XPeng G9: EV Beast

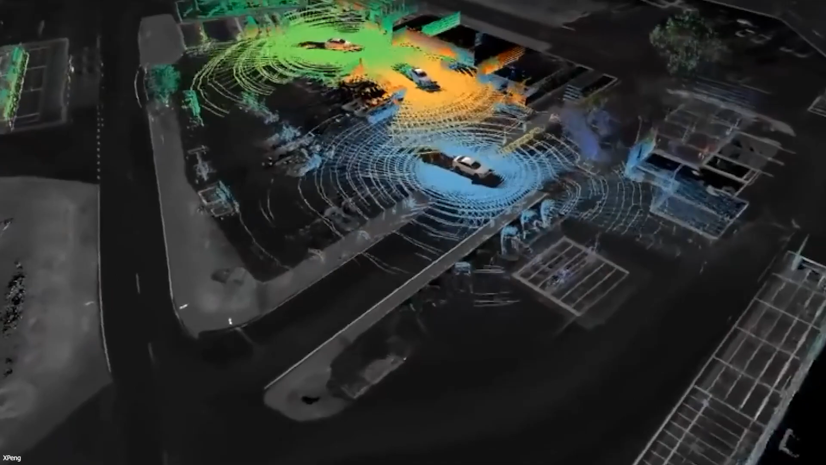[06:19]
The new hardware will include two NVIDIA Drive Oren Autonomous Driving SoCs,
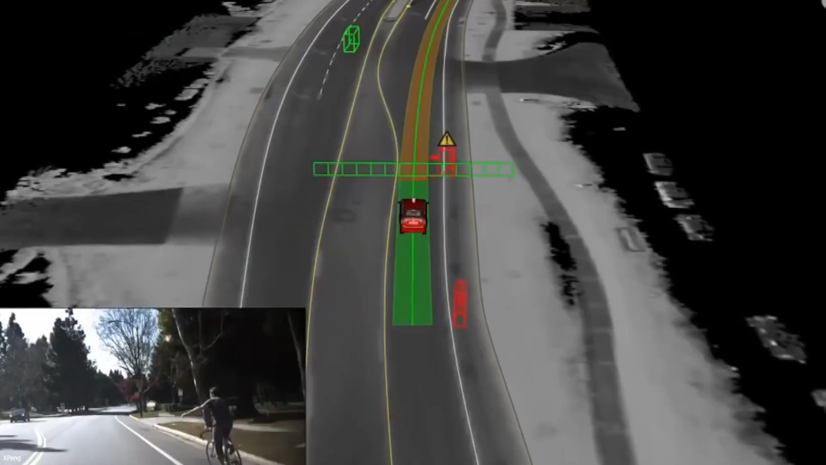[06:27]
and 2.9-million-pixel side-view cameras, and a highly integrated and extendable domain controller.